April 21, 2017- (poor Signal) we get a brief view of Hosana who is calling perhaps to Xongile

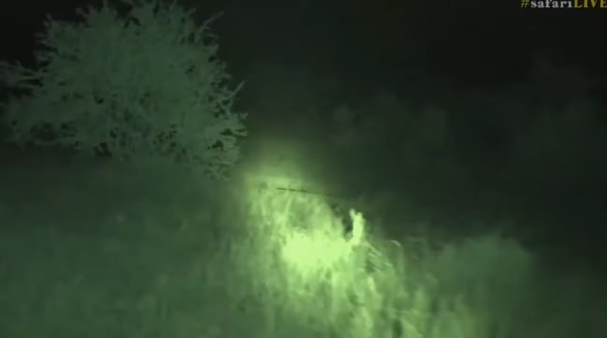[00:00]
but I don't know who it is it looks like a big leopard and it's calling who is this who is walking towards us we're in infrared of course and I'm putting my spotlight on to give us extra light I think it is is it Hosanna was it I think it's Hosanna my goodness
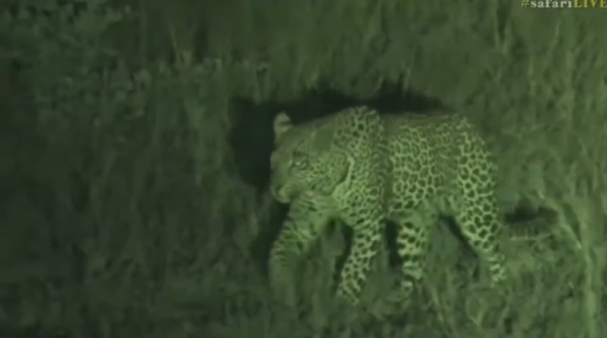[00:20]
what he's huge he's calling I honestly got so excited my heart sank to my feet because for a moment when I saw him and I thought that's too big to be Shangile and I thought maybe it's Karula I got so excited but unfortunately it's not